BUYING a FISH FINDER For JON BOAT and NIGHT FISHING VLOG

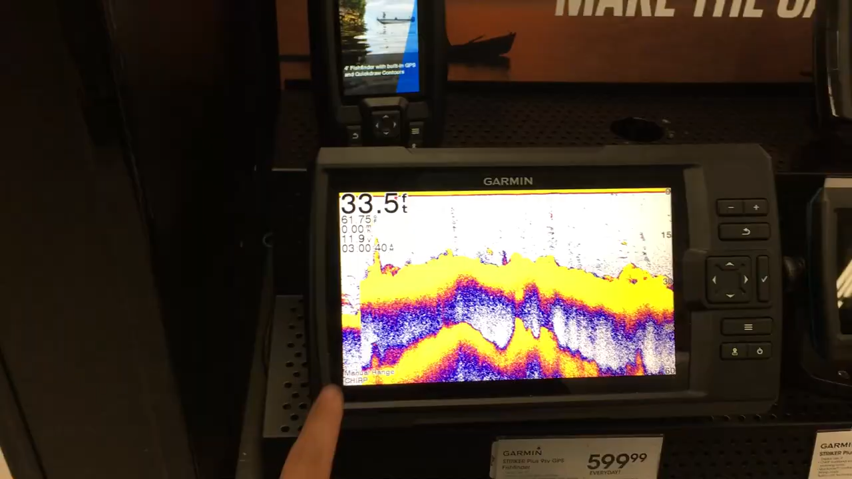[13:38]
On screen: depth 33.5 ft
I'm going to go with this one.
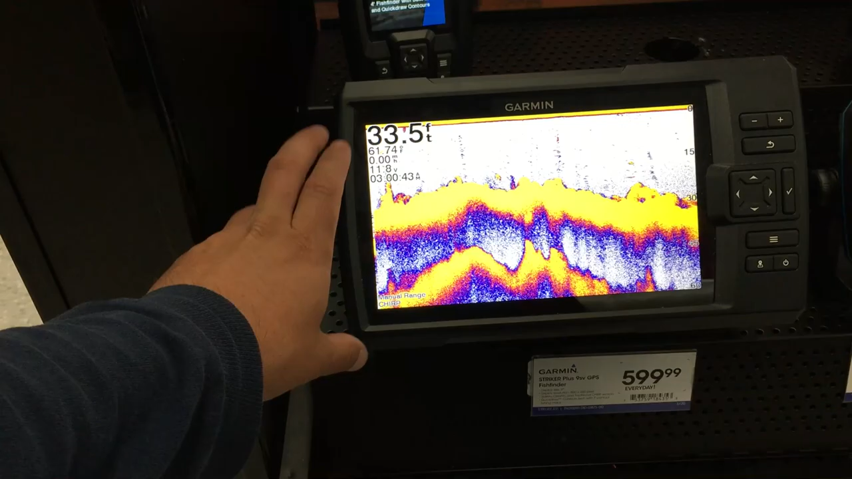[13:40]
On screen: depth 33.5 ft
It has a way bigger screen. And I like the button layout more than this.